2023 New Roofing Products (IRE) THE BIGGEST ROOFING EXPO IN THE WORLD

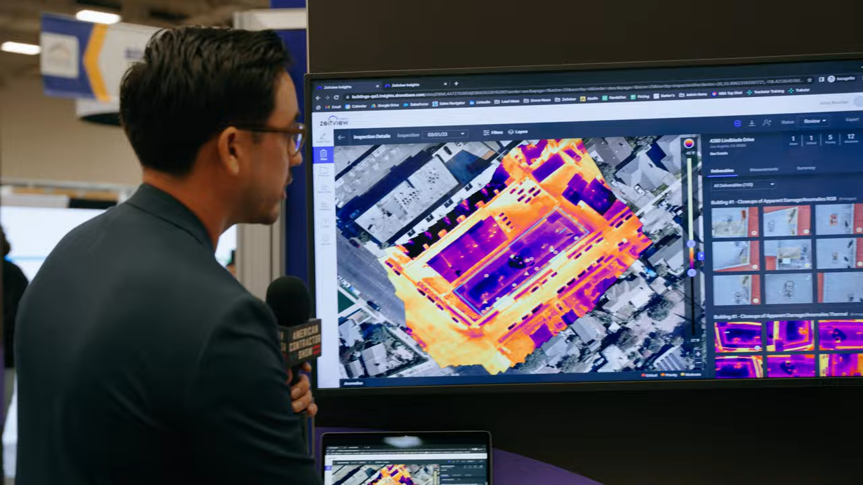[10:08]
into a specific image which you can turn and change the color palettes right over here
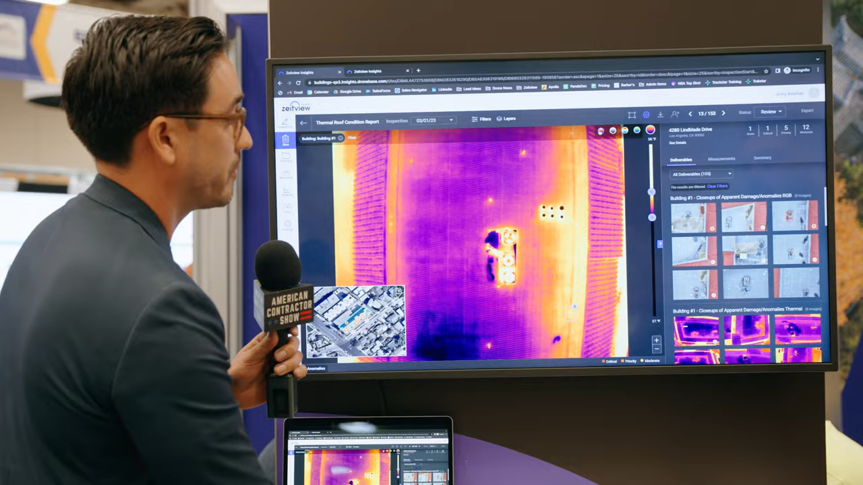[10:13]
and try to find see if there's an anomaly an anomaly again is there moisture on this
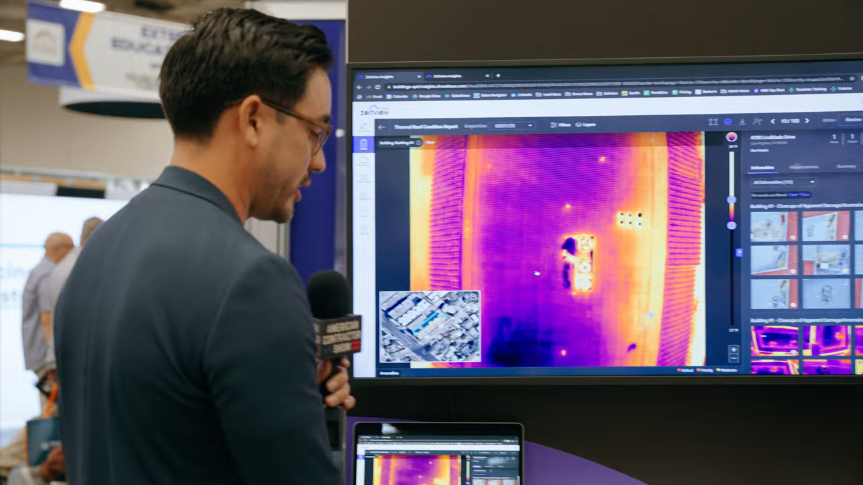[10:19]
image and we did find one here so you can click into that you're going to see an anomaly
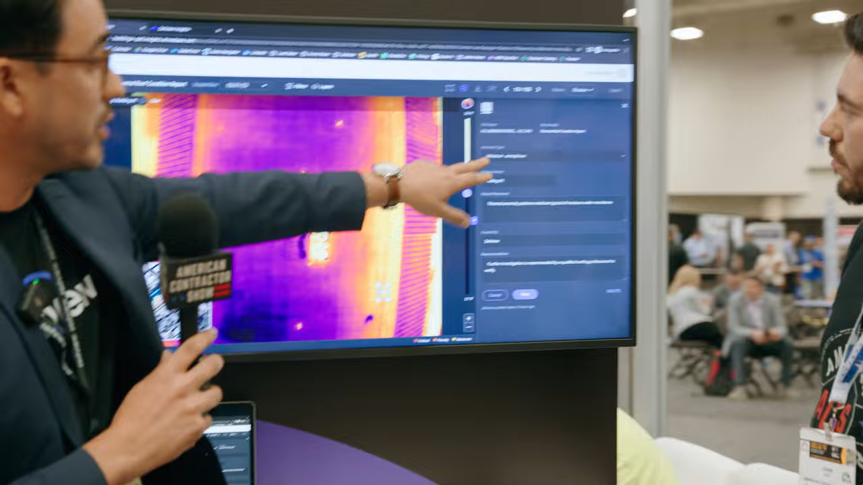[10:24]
type right over there a hazard and a recommendation right for somebody to at least know
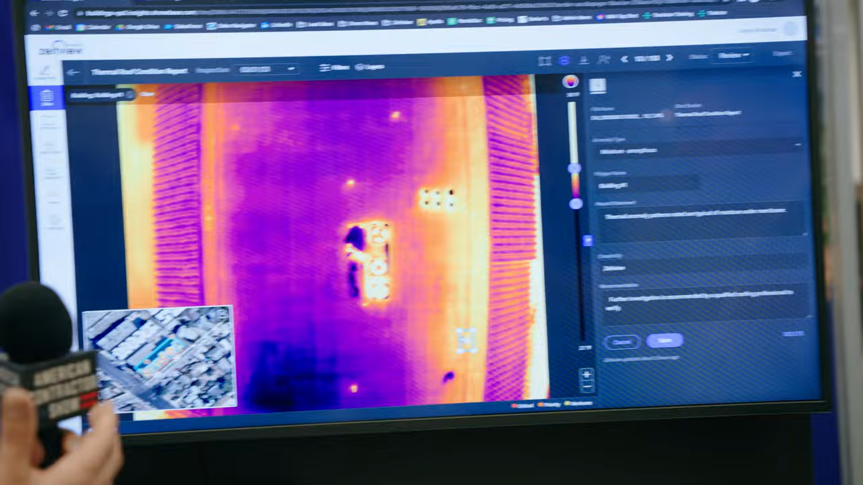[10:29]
if this is a million square foot roof and you didn't have this you would have to go to multiple
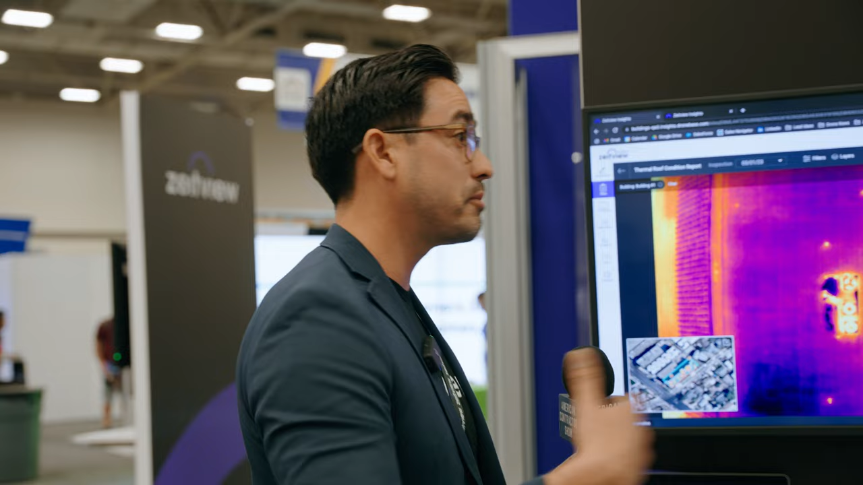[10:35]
places take core samples all those things this is at least as you can see here in the map pinpointing
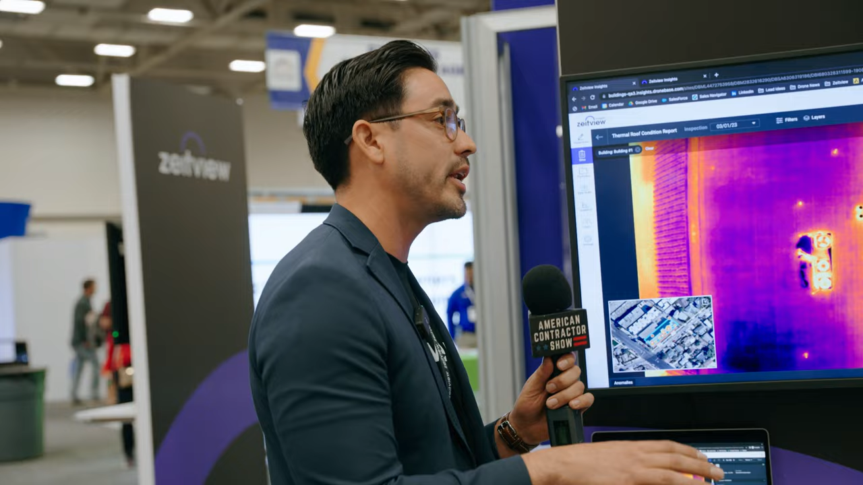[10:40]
where you should focus your efforts in a large commercial roof and it digitizes
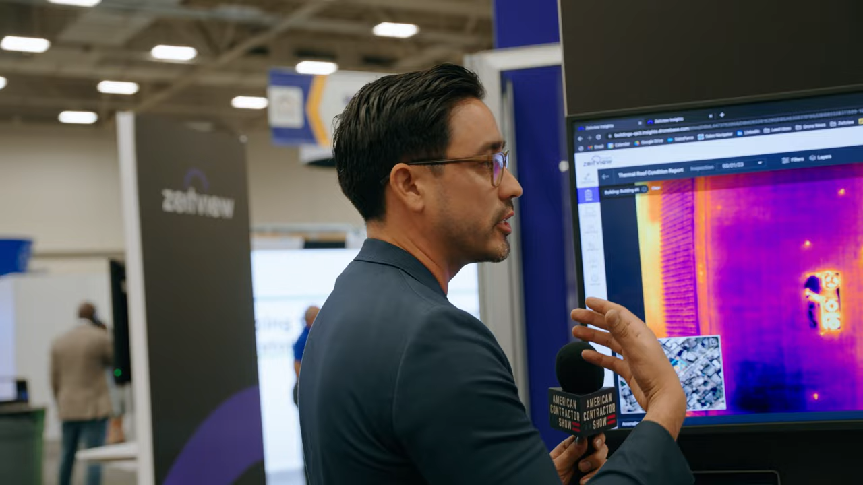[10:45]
all of that data for you for thermal capabilities you know you've got your your maverick enterprise